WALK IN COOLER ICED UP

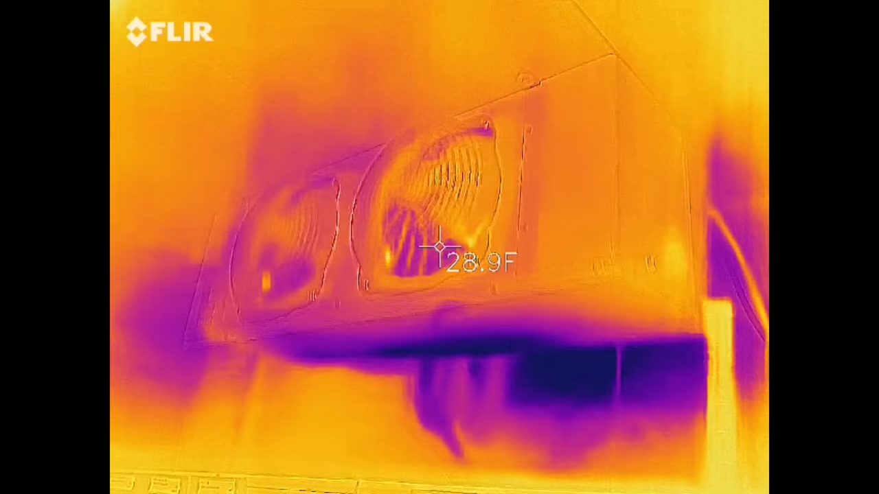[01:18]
On screen: spot 28.9°F
But for now we're gonna get this guy defrosted you can see my
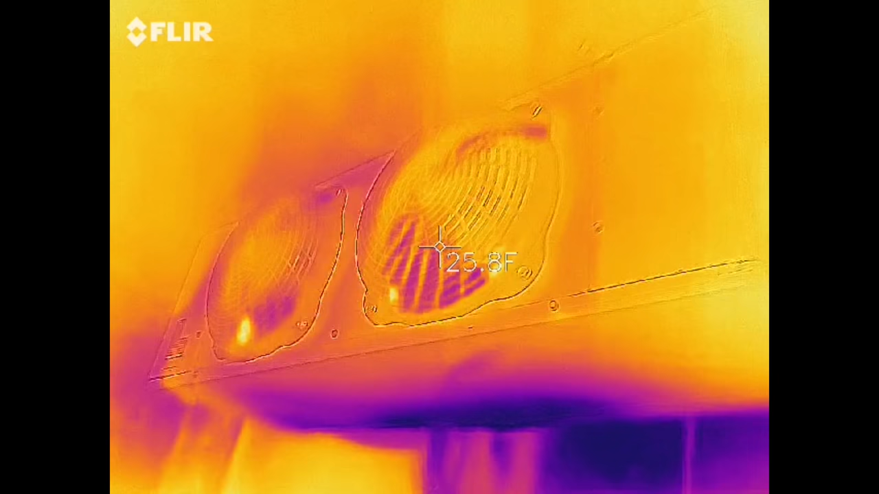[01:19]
coils with the thermal imager They're just like totally iced up
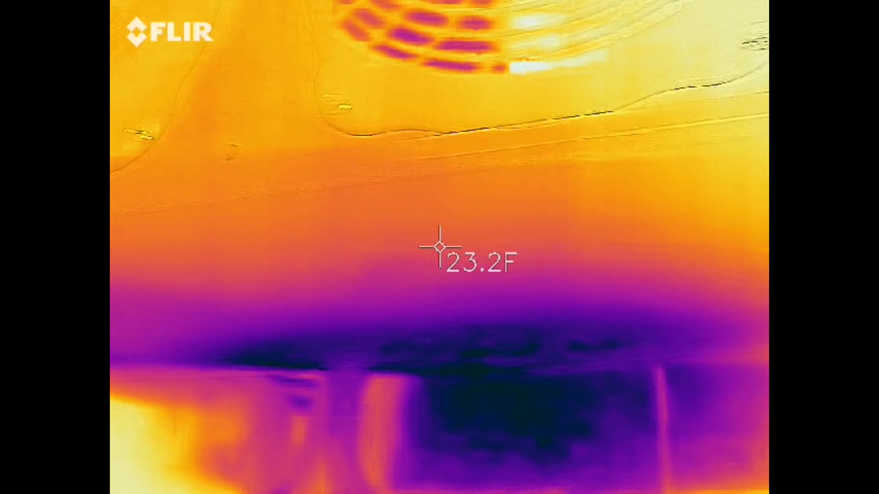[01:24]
On screen: spot 23.2°F
See how cold they are even if you look inside Looking into ice
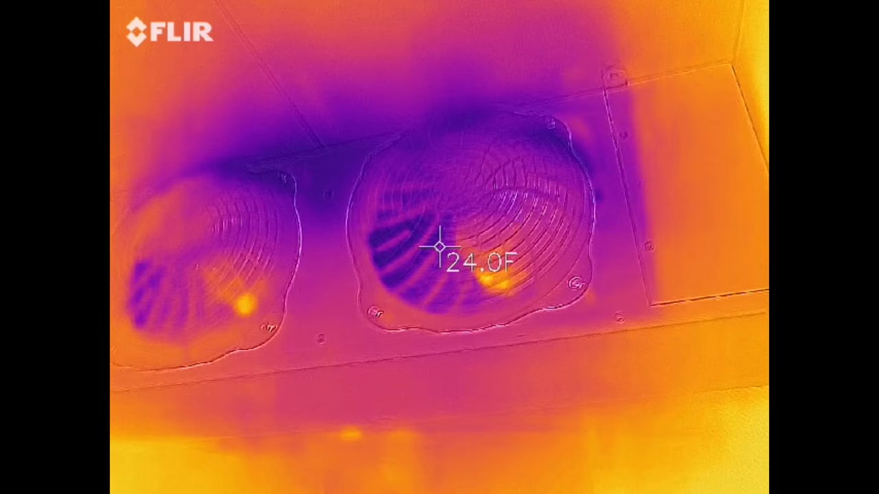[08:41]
On screen: spot 24.0°F
All right, so my coils doing really good You can see how it looks different when it's not all iced up Supply air is good
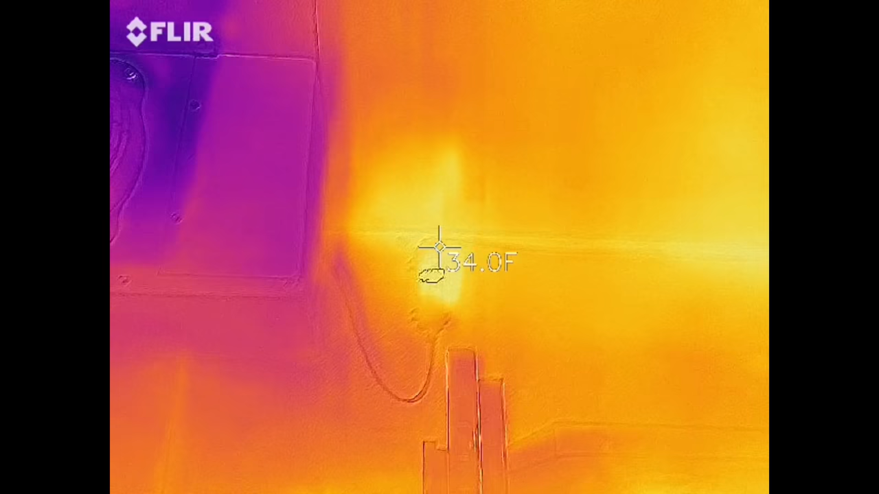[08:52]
On screen: spot 34.0°F
Let's go to the other side look at the temp control of all things look at how hot that thing's getting interesting Come on over here The other coil you can see the liquid line there in the back
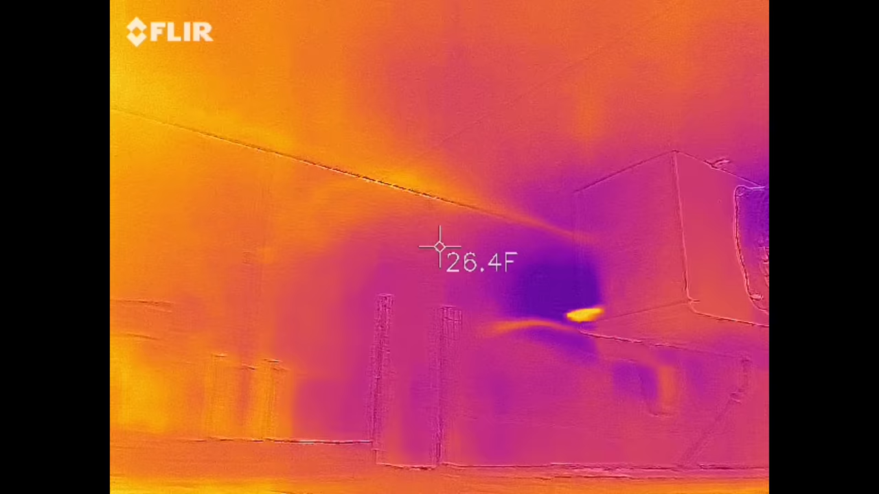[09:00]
On screen: spot 26.4°F
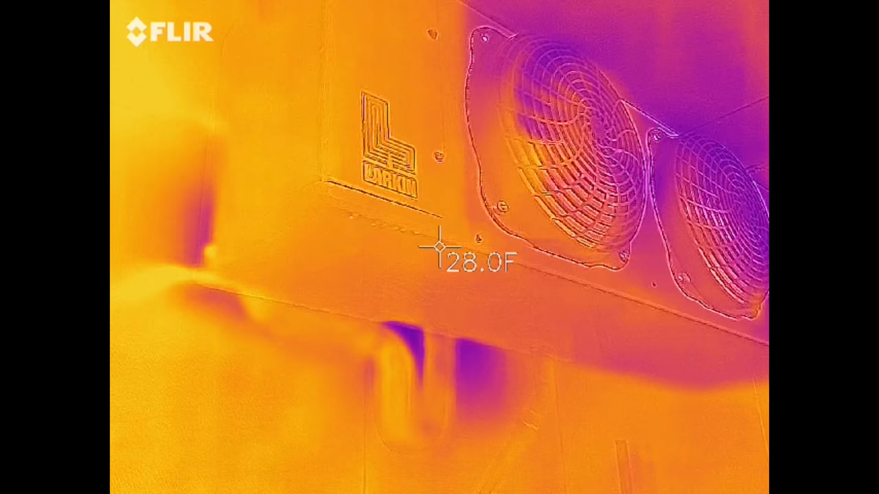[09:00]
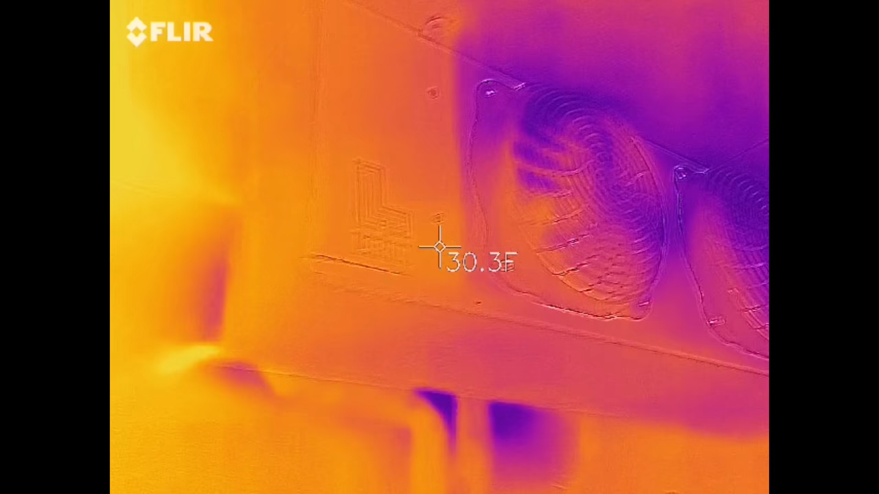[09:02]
On screen: spot 30.3°F
Fan motors But yeah, we're doing good.
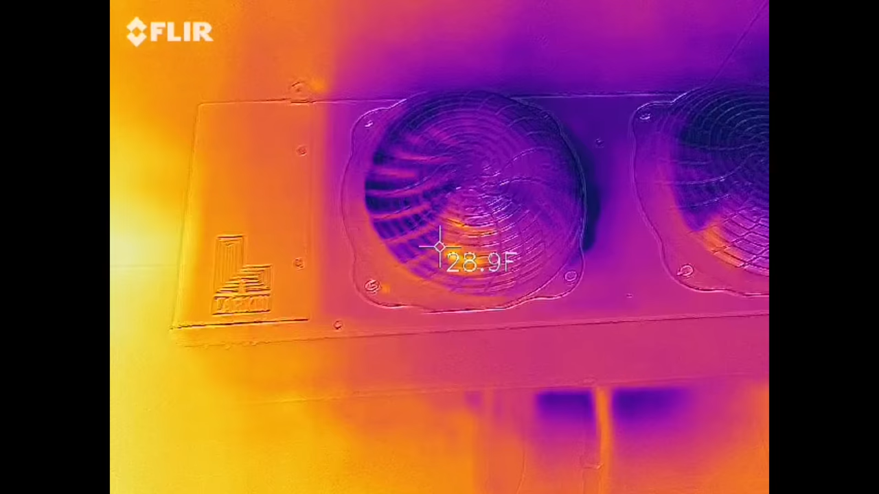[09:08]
On screen: spot 28.9°F
We're gonna wrap this one up. Um last and least You can see the infiltration around that door
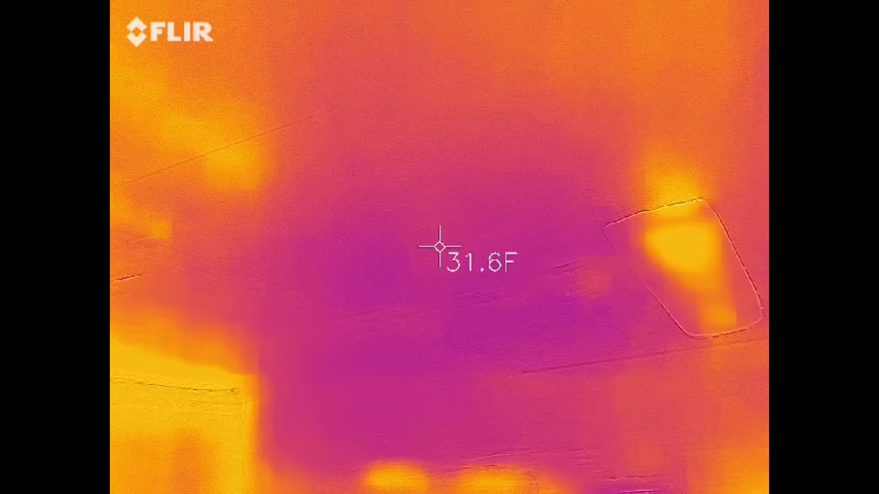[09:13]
On screen: spot 31.6°F
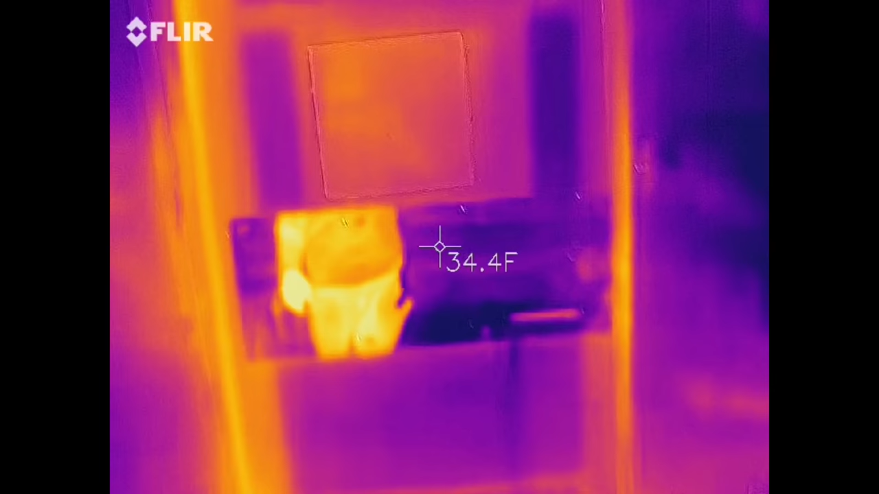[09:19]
On screen: spot 34.4°F
There's really not a whole lot of insulating value to the door.
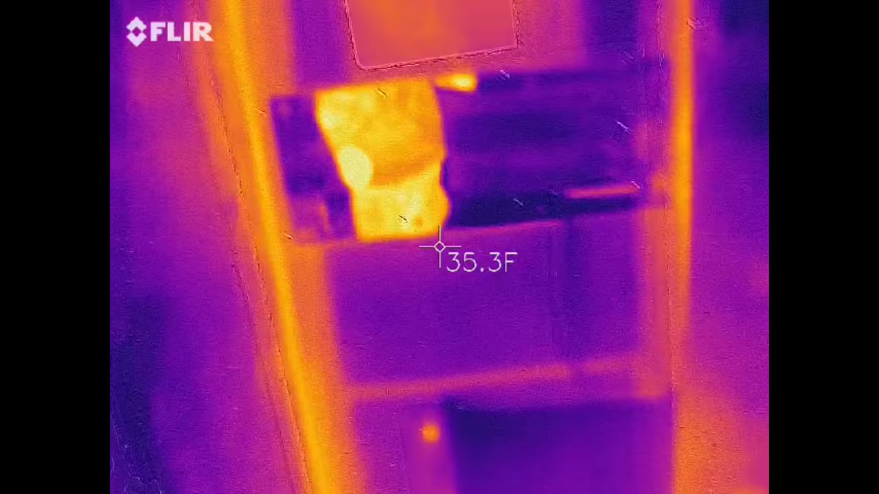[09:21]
On screen: spot 35.3°F
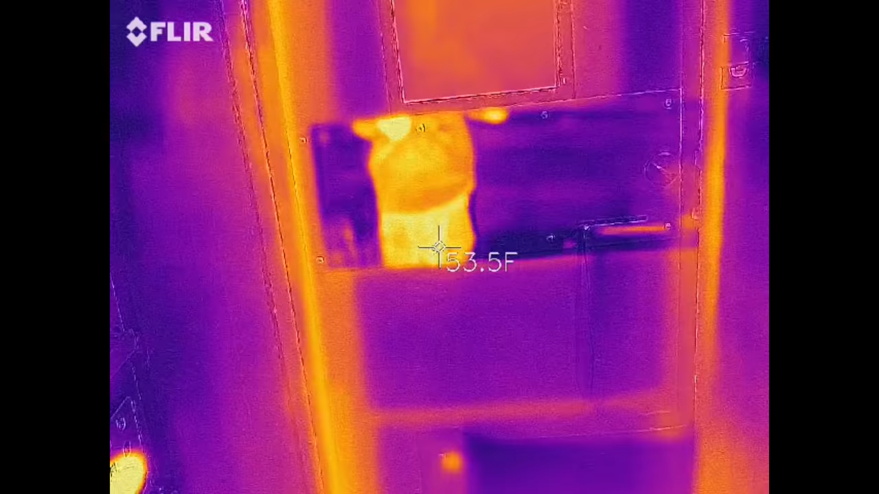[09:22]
On screen: spot 53.5°F
Oh, that's funny You can see my reflection off the stainless, huh?